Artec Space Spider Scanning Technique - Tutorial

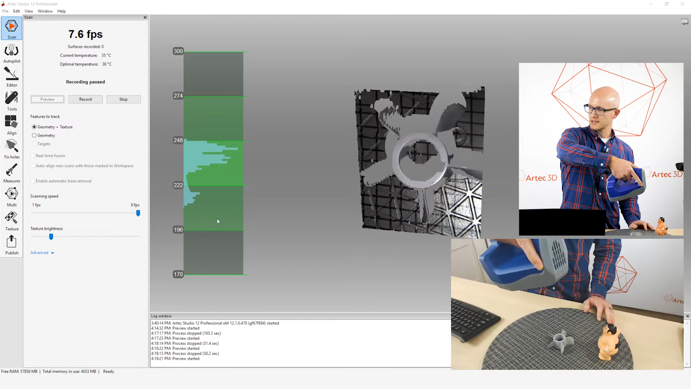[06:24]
if I'm scanning straight down like this at more of an extreme angle,
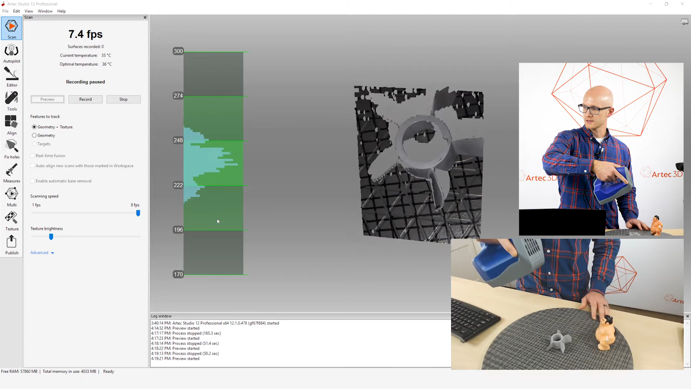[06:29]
of course this is a really good surface, it may not capture some of this in here very well on the side walls.
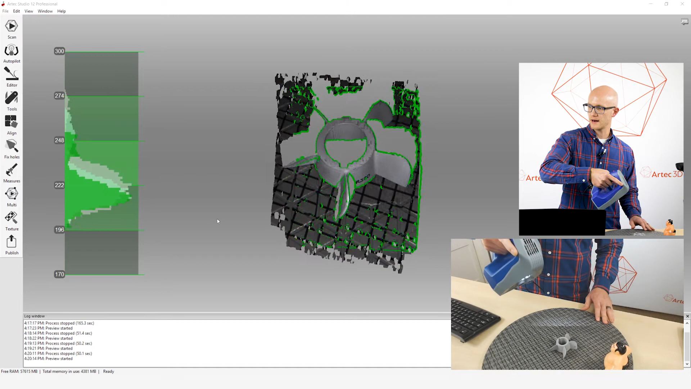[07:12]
If you watch the center there, I actually capture more at a different angle here because it's able to see down inside of that center hole right there.
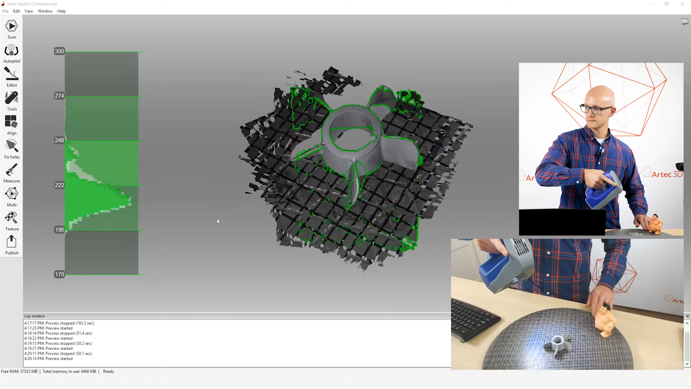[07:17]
So you want to scan from lots of different angles.
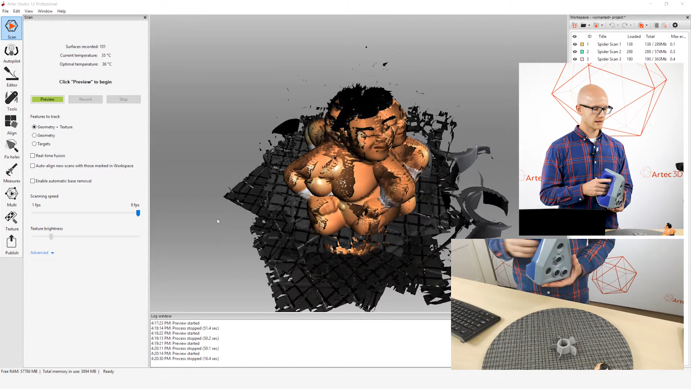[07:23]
And then finally, if you do lose tracking, we already talked about this a little bit. If you are scanning and you do end up, let's just go off the top here,